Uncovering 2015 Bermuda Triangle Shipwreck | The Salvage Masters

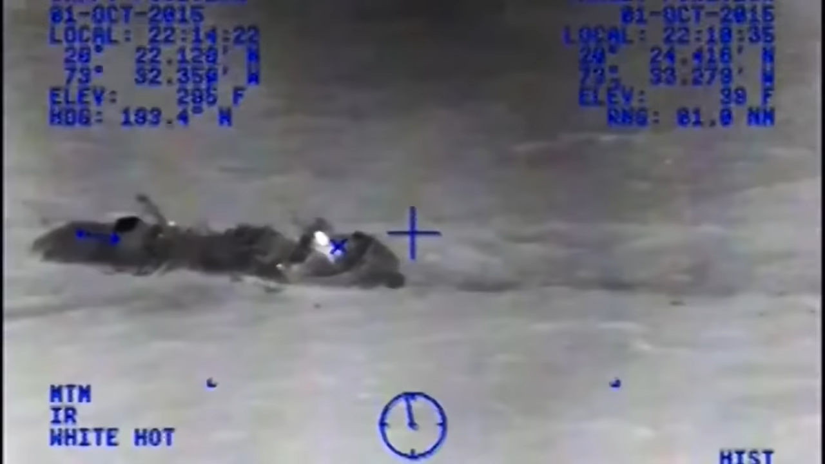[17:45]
North of Haiti, the smaller cargo vessel, Minouche, began to sink in heavy weather.
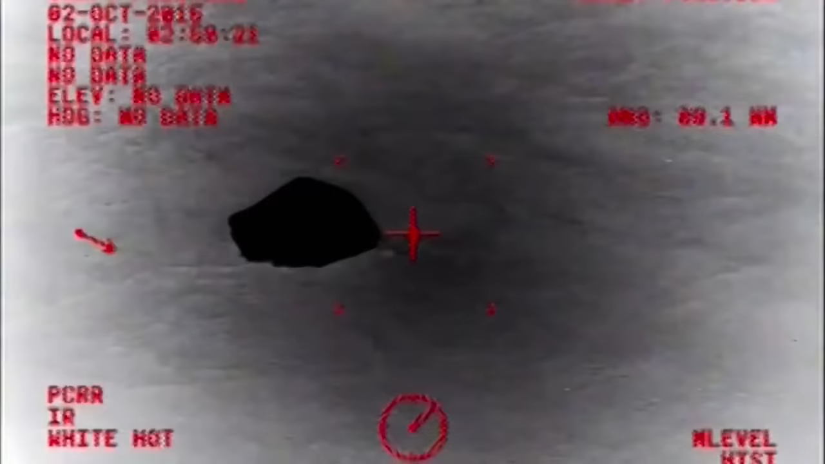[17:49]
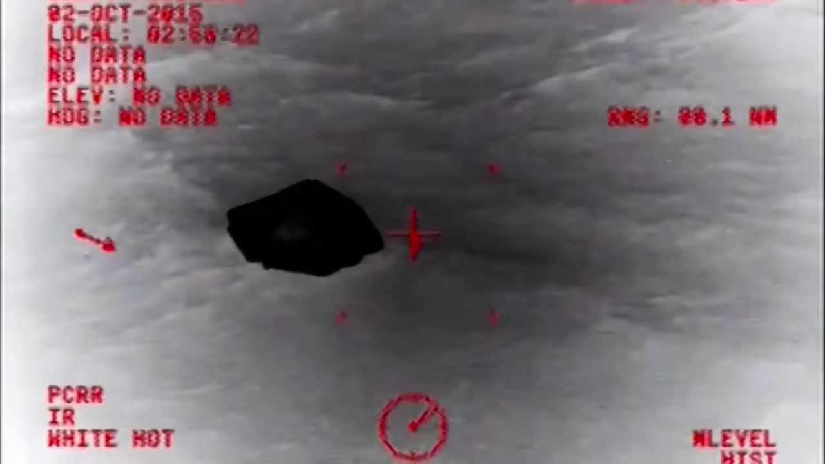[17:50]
The U.S. Coast Guard safely rescued all 12 crew members from a life raft late on October the 1st.